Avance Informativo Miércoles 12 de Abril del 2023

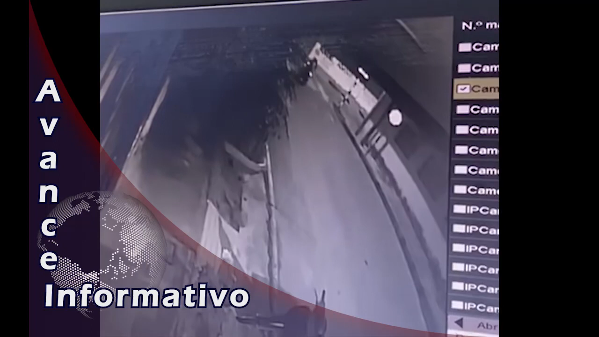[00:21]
Cámara de vigilancia captó accidente entre dos unidades menores en la intersección del Gironza Martín con pasaje Santa Rosa en el Distrito de Morales.